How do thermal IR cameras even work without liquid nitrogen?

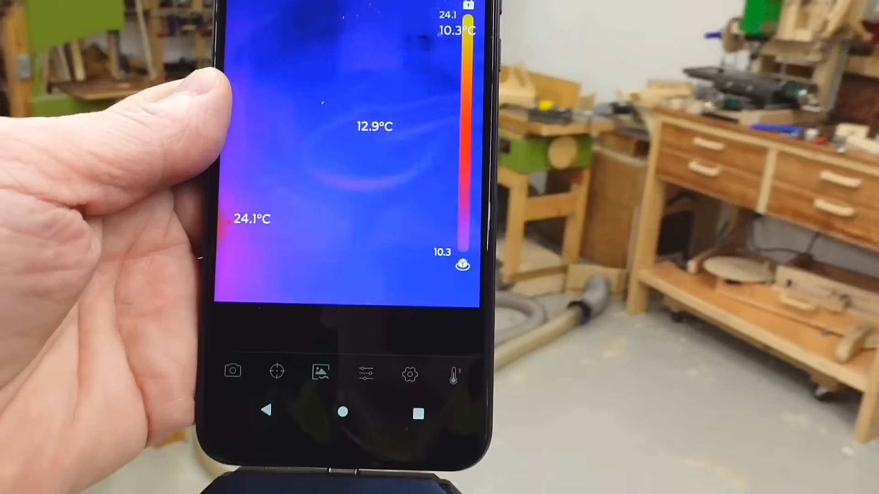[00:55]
On screen: spot 12.9°C
but so does everything else in the room and the room is actually cooler than the camera is right now.
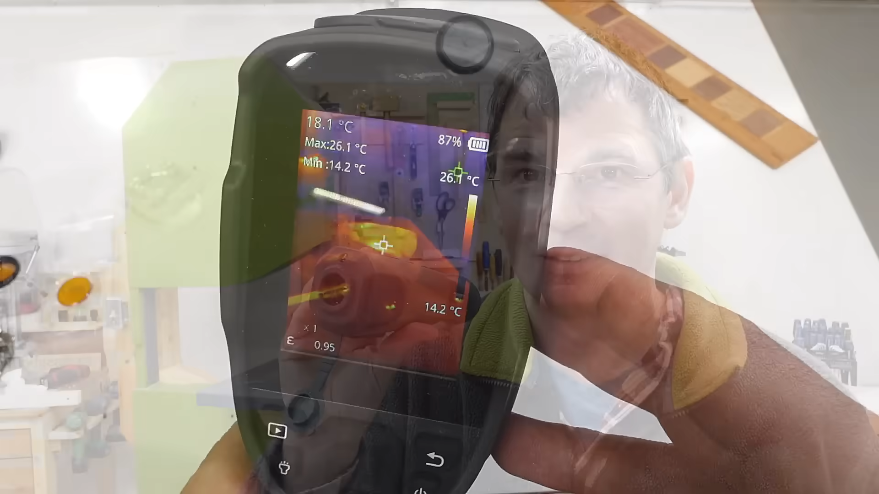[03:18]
On screen: spot 18.1°C, max 26.1°C, min 14.2°C
But even though these cameras are mostly picking up their own infrared, they're actually incredibly sensitive to small differences in temperature.
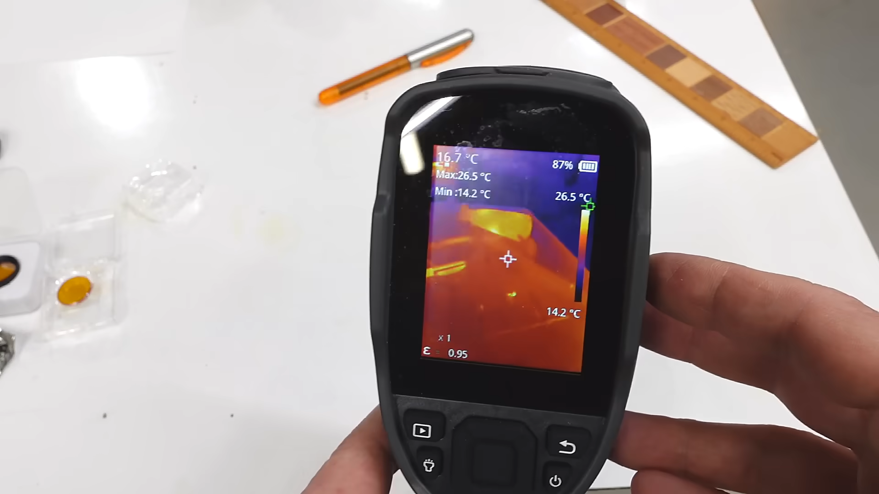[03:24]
On screen: spot 16.7°C, max 26.5°C, min 14.2°C, scale top 26.5°C, scale bottom 14.2°C
So, for instance, there's the pen which I was holding so it's a little bit warmer.
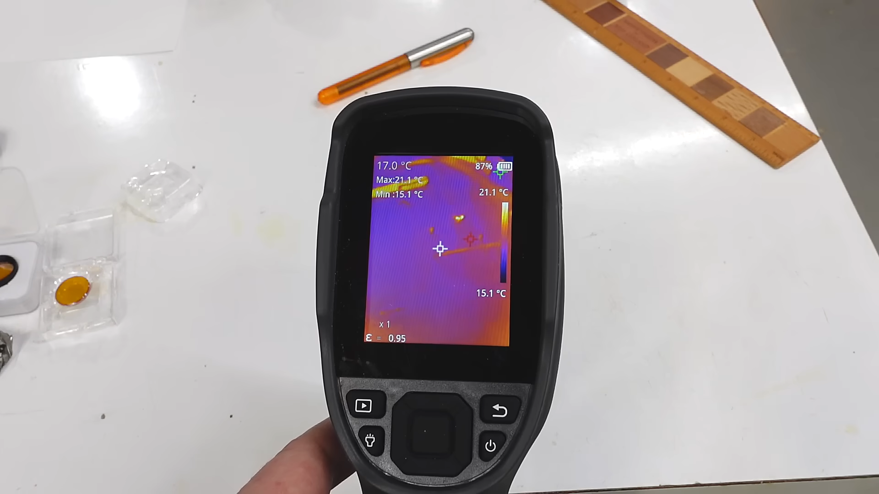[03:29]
On screen: spot 17.0°C, max 21.1°C, min 15.1°C, scale top 21.1°C, scale bottom 15.1°C
But just looking at this workbench, I'll just put my hand on here briefly and there's the handprint from how I warmed up the workbench in a fraction of a second.
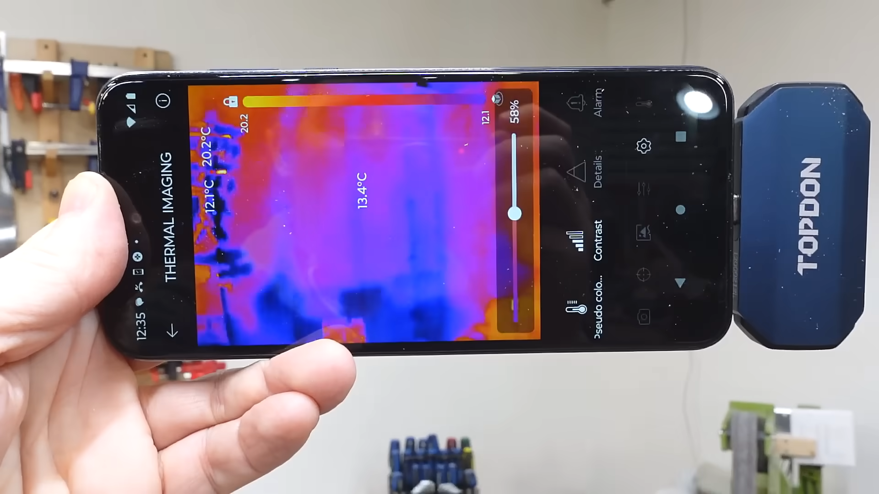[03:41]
On screen: spot 13.4°C
we can see where the studs are because they're about half a degree cooler than the rest of the wall. But then, how does this one know the temperature whereas this one doesn't?
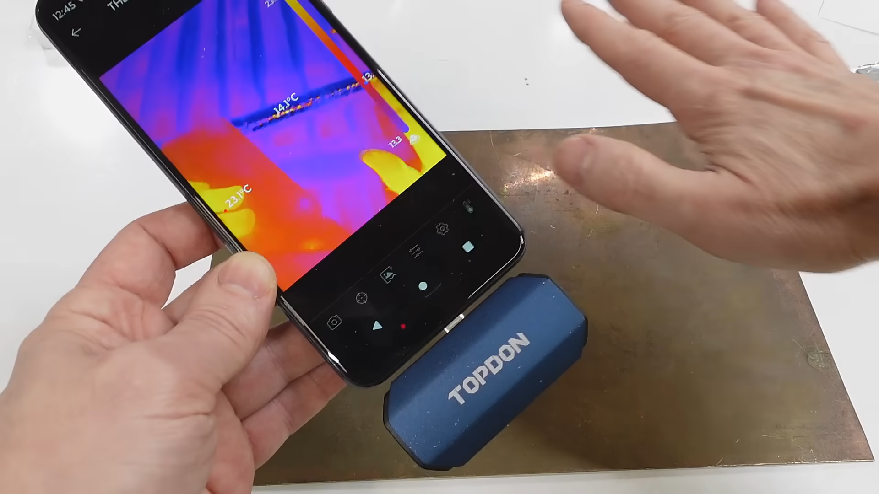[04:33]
Although some things that don't appear to be that reflective like this piece of copper is actually almost mirror like in the infrared band.
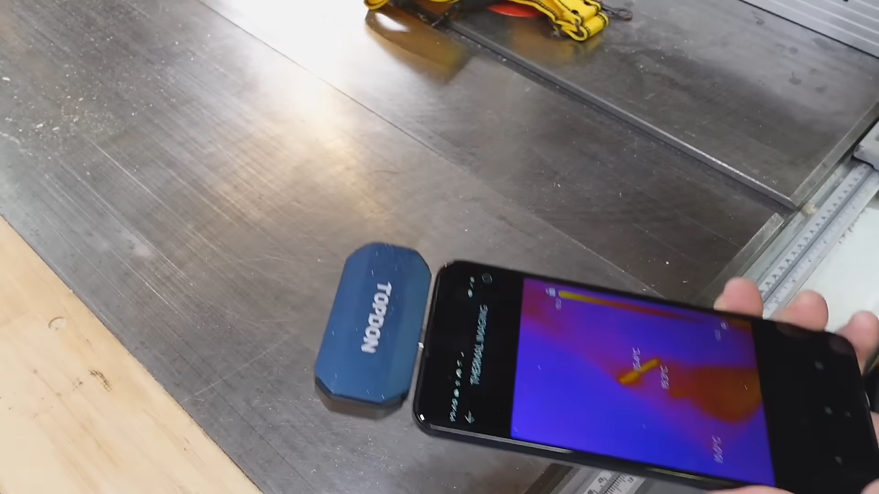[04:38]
Or this cast iron table saw at top is also quite mirror like in infrared because the thermal infrared wavelength
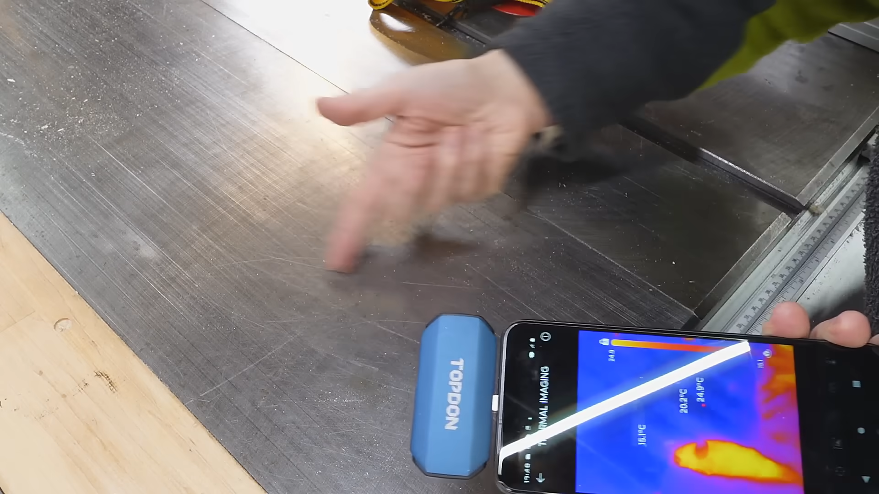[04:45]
is about 10 times longer than it is for visible light so it
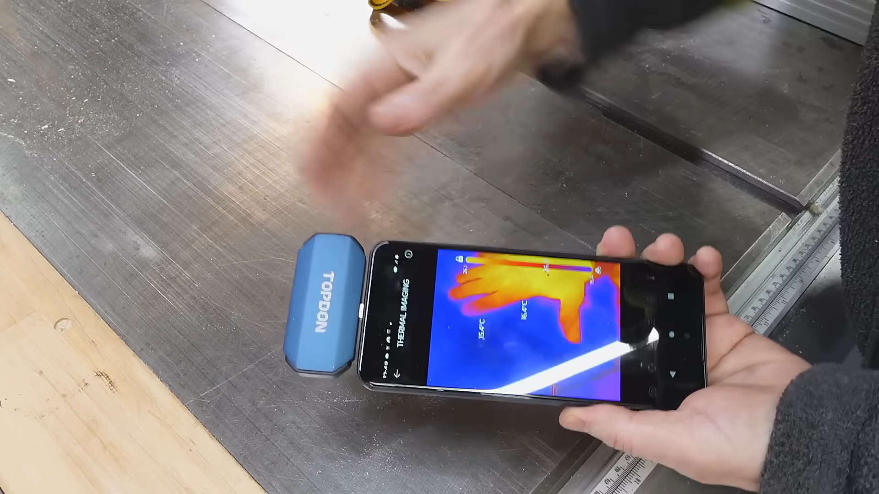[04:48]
doesn't need to be nearly as smooth as it needs to be for visible light to be like a mirror.
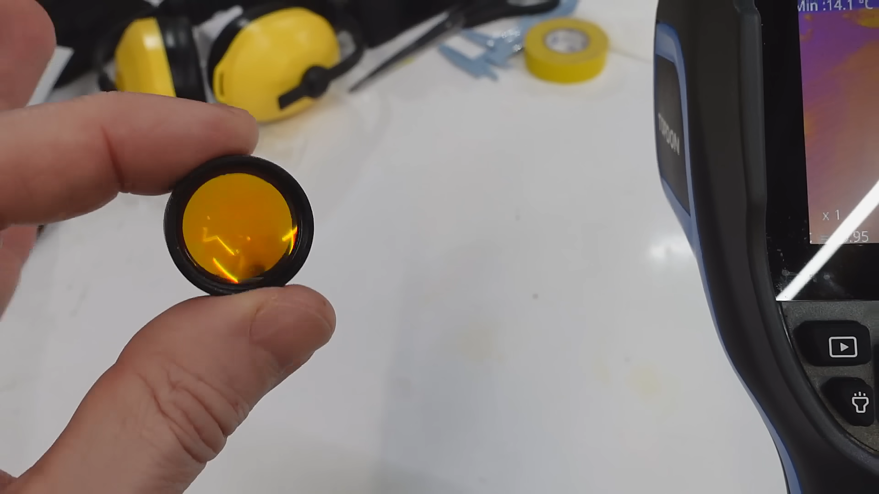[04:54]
And another thing that doesn't radiate infrared is infrared lenses because they just pass the infrared that's on the other side.
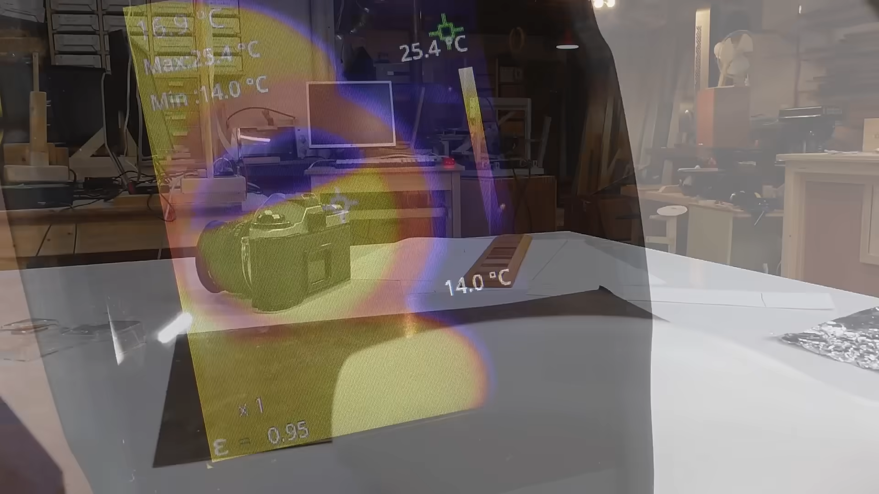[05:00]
On screen: min 14.0°C
And quite a lot of plastics are actually kind of translucent in infrared. so I put that here and I put the camera straight in front of it and I put my hand behind that plastic bowling pin I can still see it even though we can't see anything through the plastic invisible light.
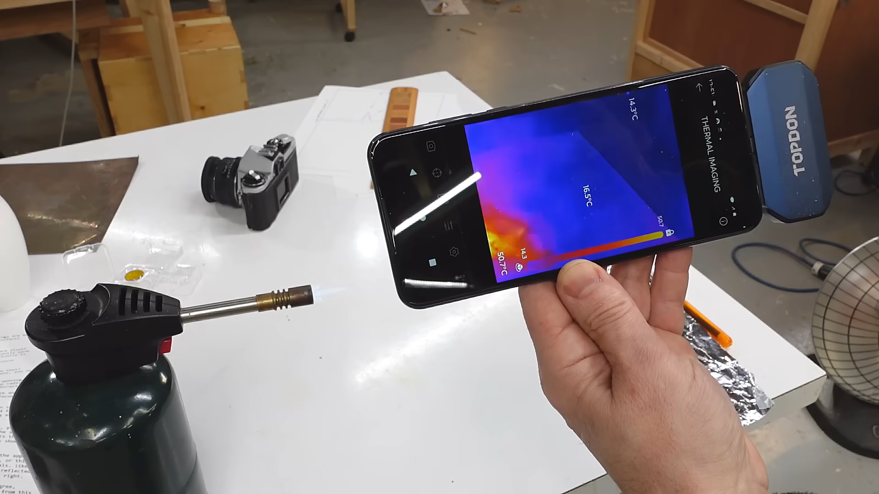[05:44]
So here's the flame and you can see the smoke coming off of it is quite visible because it's high in carbon dioxide and it's quite warm so it's emitting a lot of infrared.